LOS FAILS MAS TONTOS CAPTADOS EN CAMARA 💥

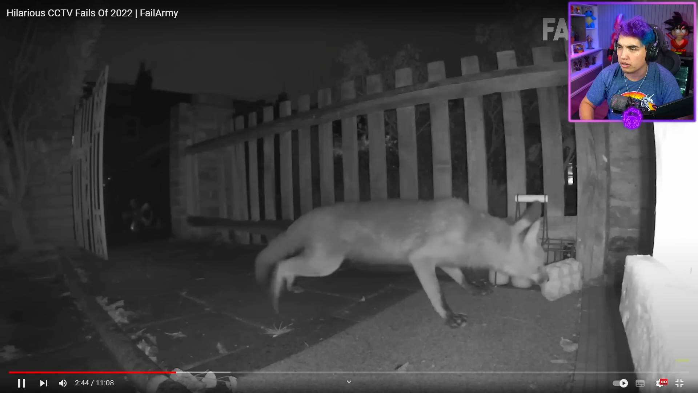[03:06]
Pero penejo, usted es idiota ¡No, el zorro! El que te deja la leche Te deja huevos también en Estados Unidos Sabía esto de las botellas de leche Que vos dejás las botellas afuera Y te las cambia Pero también te dejas huevos ¡Zorro, no te lo lleves!
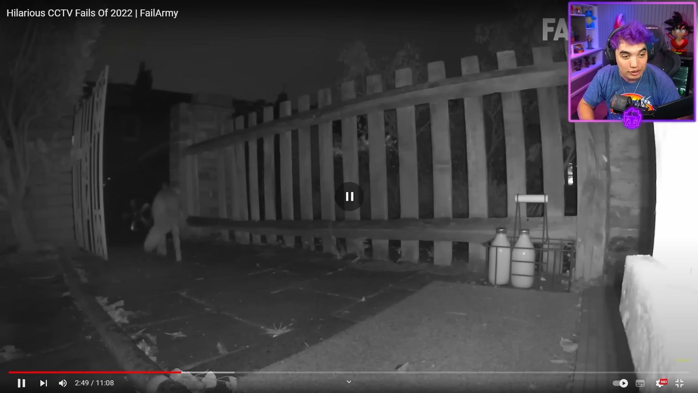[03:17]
¡Zorro! Y allá fue ¡No! Le hizo la cacona a la puerta ¡Qué delincuente!
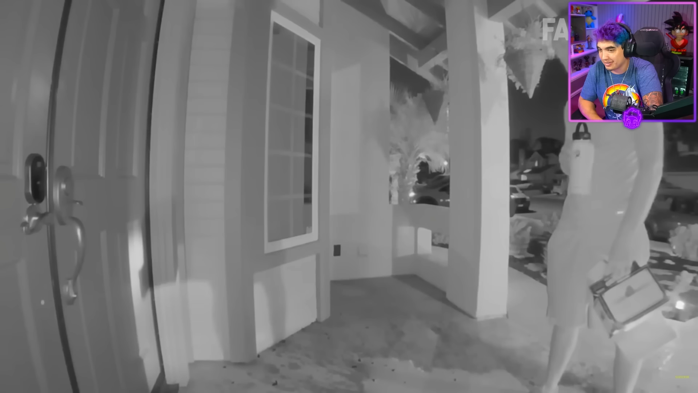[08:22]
Hermoso ¿Sabés qué es lo peor? No solamente que se te rompió Tenés que limpiar esto Sacar los vidrios Sacar la cerveza El olor a escabio Ah Jesús ¡Uy!